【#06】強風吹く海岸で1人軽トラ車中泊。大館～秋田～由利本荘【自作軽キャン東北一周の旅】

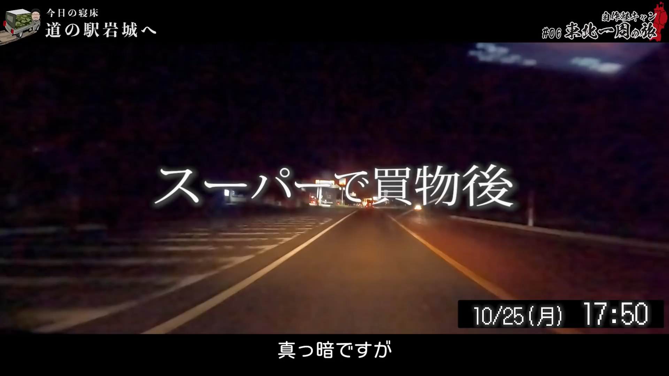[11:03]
具材を買おうかなと思っています真っ暗です続くがちょっとスーパーで買い出しをしてまもなく道の駅いわきでございます海沿いの道の駅ですので風が少し強いかもしれない潮風が降るかもしれない